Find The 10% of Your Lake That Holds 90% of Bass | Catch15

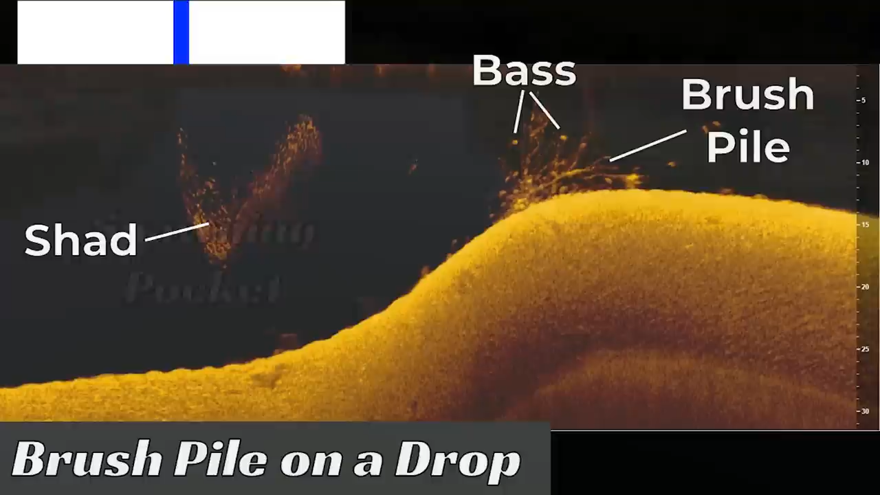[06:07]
Instead, we came across this one and we can see the bait fish and we also saw the bait fish get attacked by bass coming out of the brush piles with our forward-facing sonar.
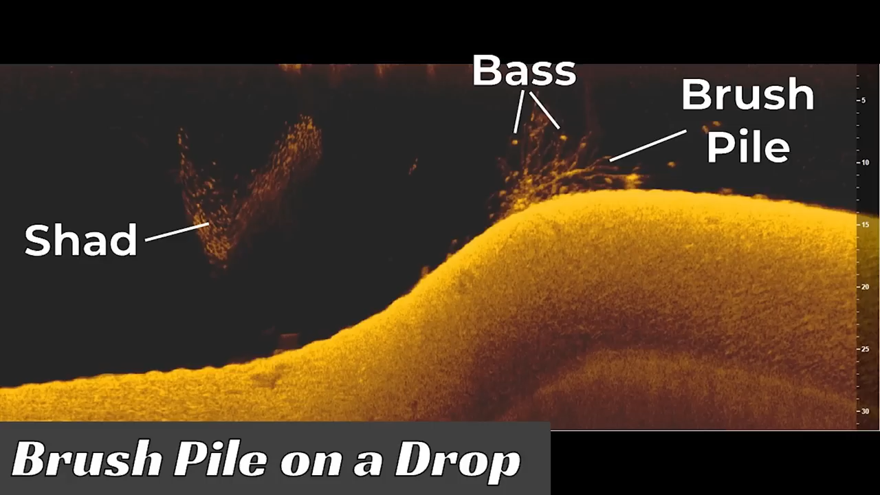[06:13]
What was interesting was we did try to throw swim baits and other bait fish style lures around the brush pile, but we never got a bite.
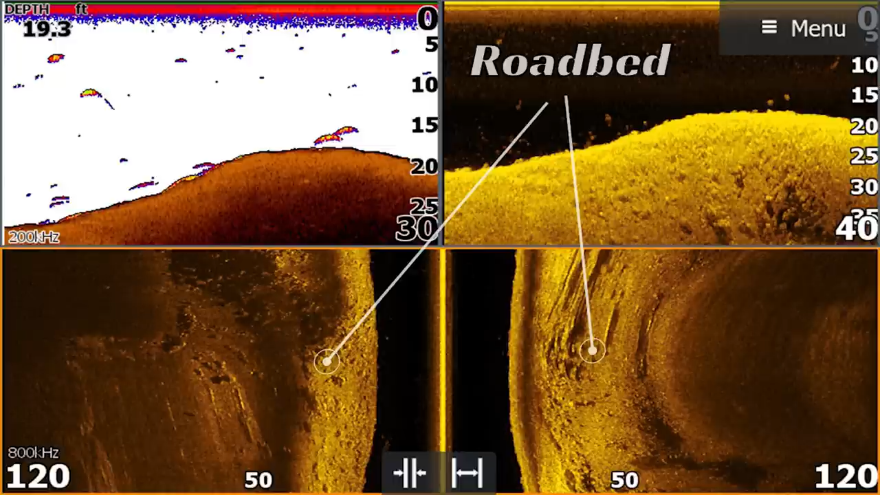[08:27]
On screen: depth 19.3 ft
Then as they moved out, I was looking at my wave points and told myself, we need to go check this out.
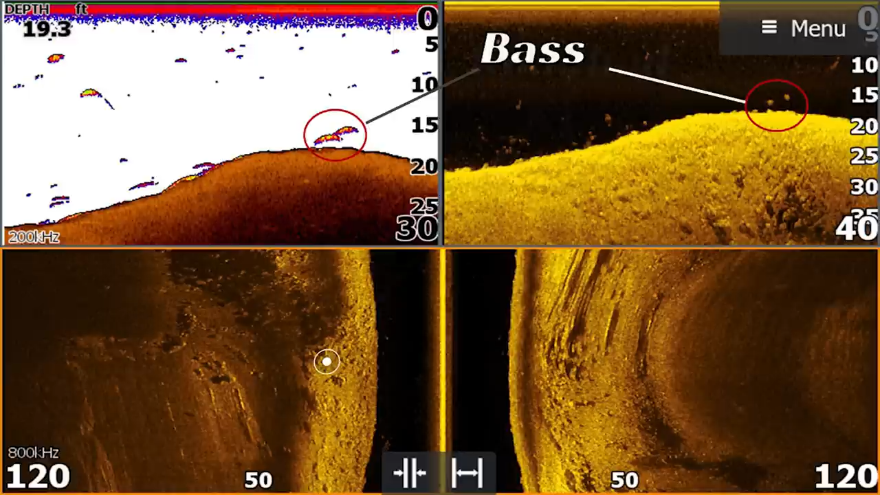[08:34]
On screen: depth 19.3 ft
It was a good decision too, because we caught one nice quality bass on it.